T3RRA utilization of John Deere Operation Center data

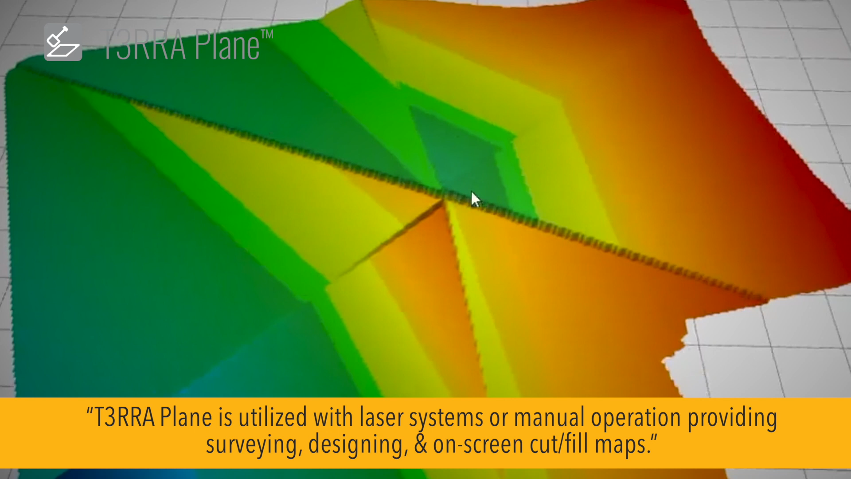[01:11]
Terra Plane is for operators of laser systems who want more accurate laser setup information and on-screen cut fill maps.
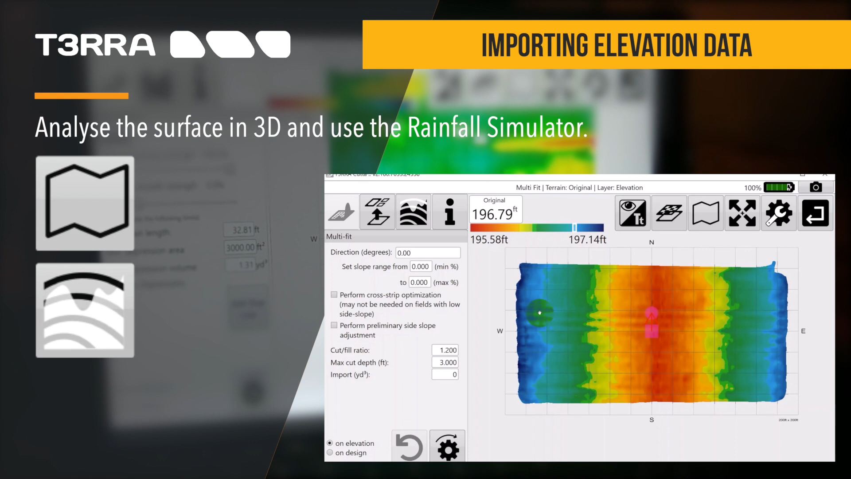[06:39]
Also, one of the many unique features of the Terra product suite is
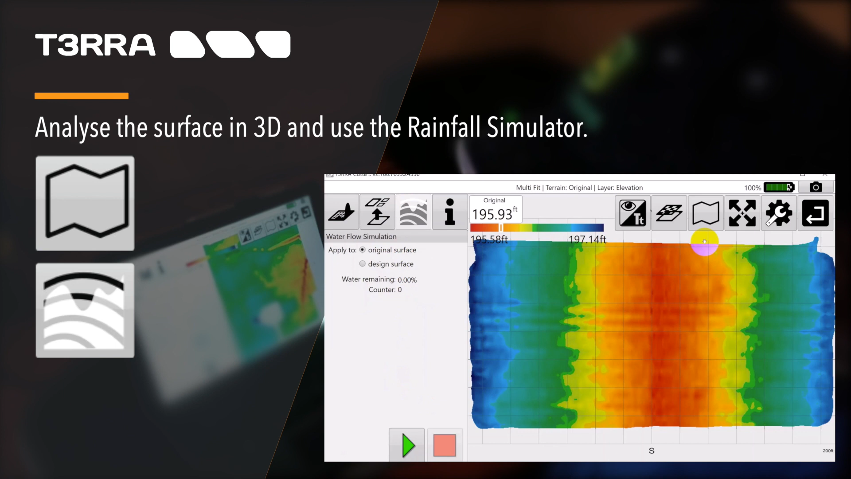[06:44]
our inclusive of a rainfall simulation tool. This allows a very visual and easily relatable analysis of how a field surface affects water runoff and ponding.
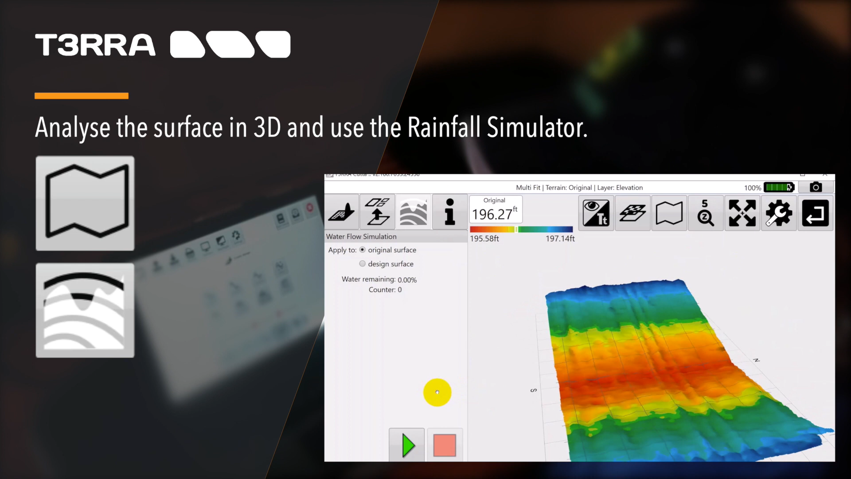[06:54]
Importing elevation data from the John Deere Operations Center and then using our tools for
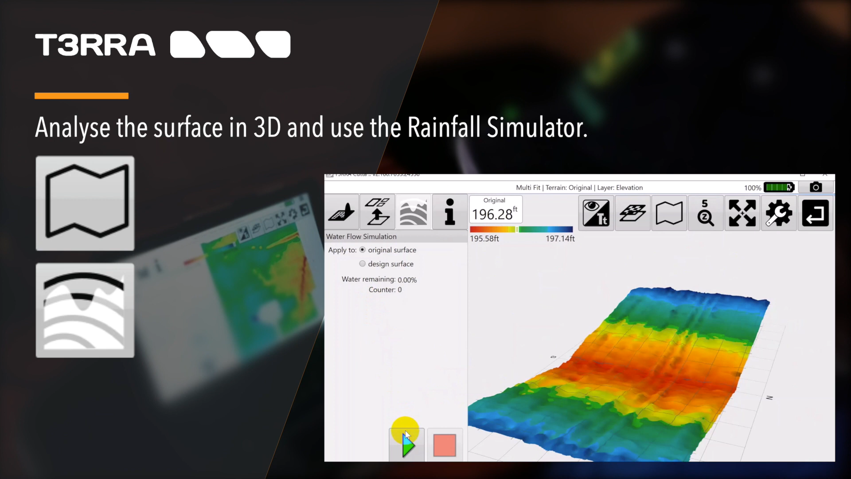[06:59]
analysis of the field's current water flow and terrain is a great way to understand where the problem
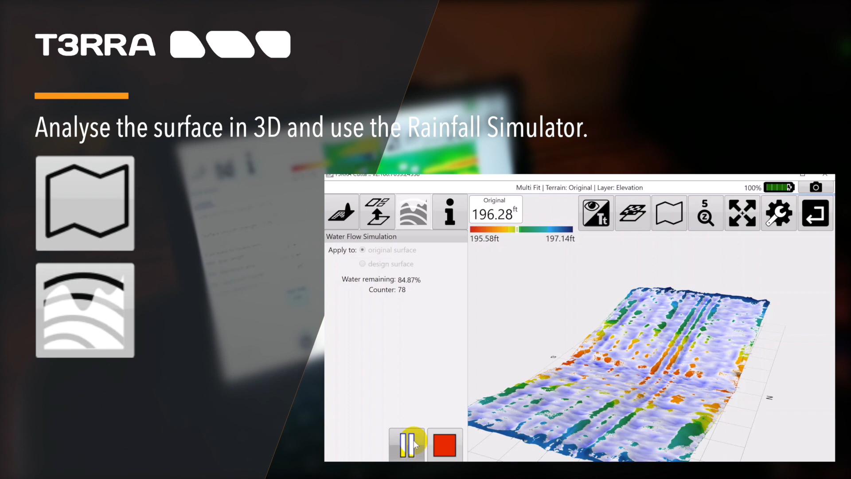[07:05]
areas are within the field and make a plan to fix them.
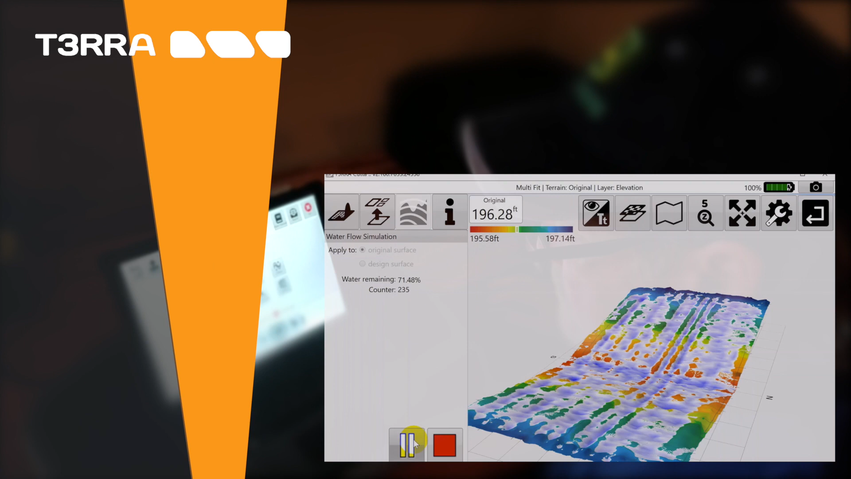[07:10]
After editing the elevation data, you can create a full field or drain design.